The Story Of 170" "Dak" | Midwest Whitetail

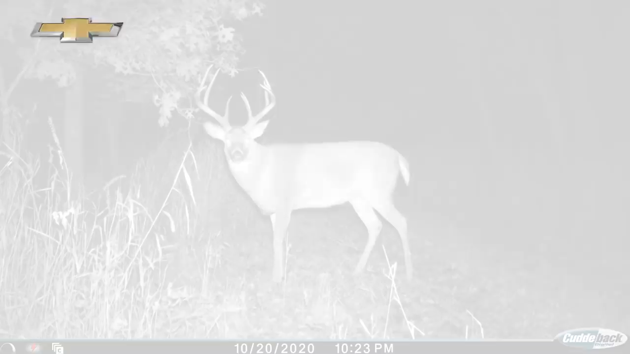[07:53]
He's a really nice looking deer. He didn't grow a ton from last year, but he's just a solid deer. We had tons of encounters with him last year, and he grew a big second brow on that left side.